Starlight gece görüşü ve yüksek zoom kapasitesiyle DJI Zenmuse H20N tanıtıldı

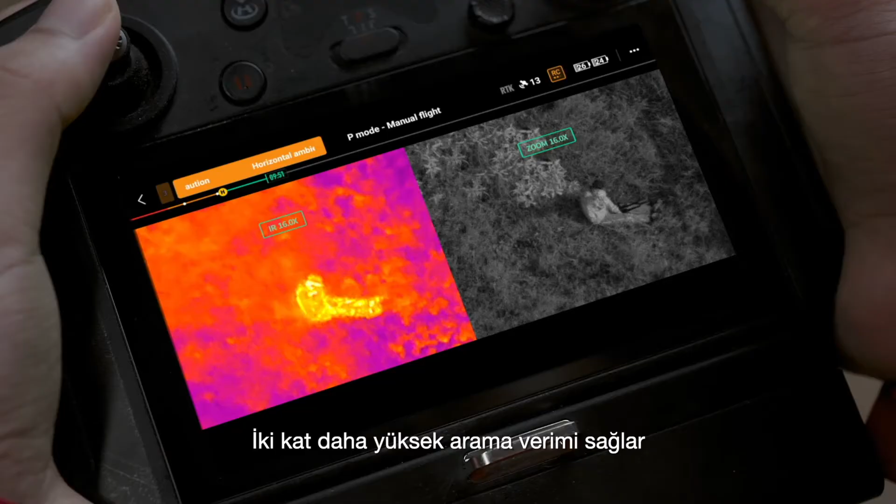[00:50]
Double search efficiency and compare details side-by-side to find your targets and make swift, accurate decisions.
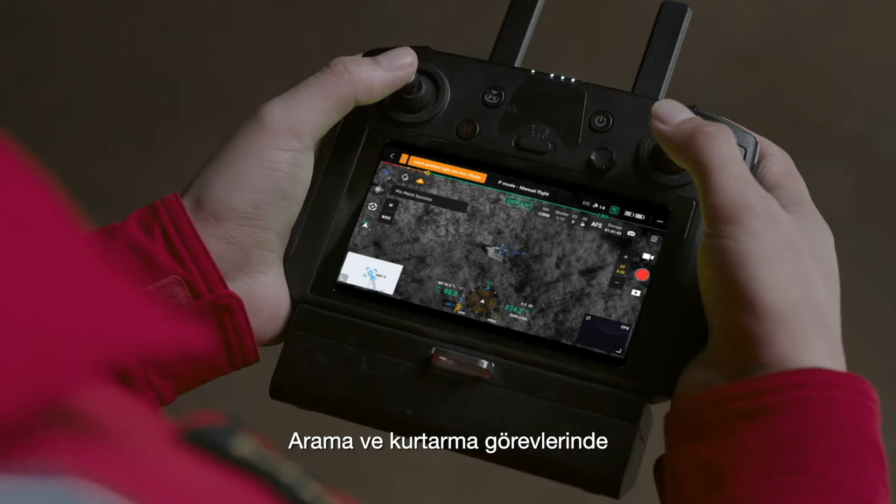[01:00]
During search and rescue missions,
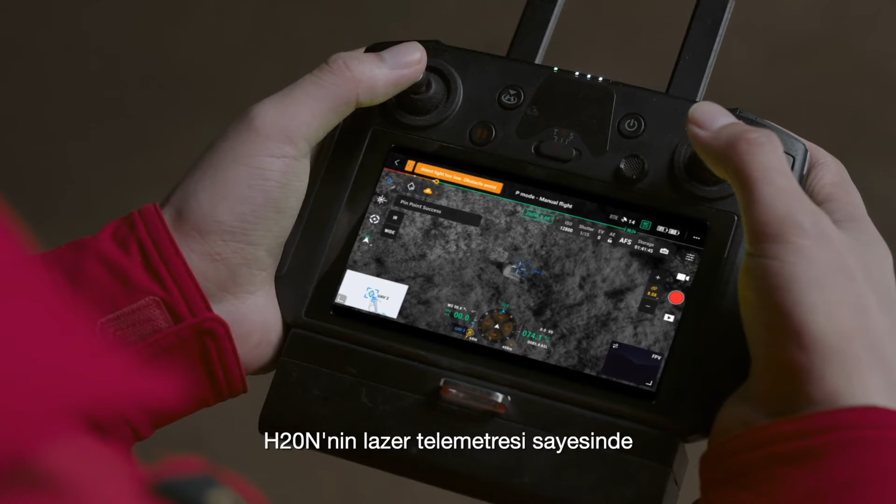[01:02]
drop pinpoints on missing people thanks to the H20N's laser rangefinder and automatically share the coordinates with your team through DJI FlightHub 2,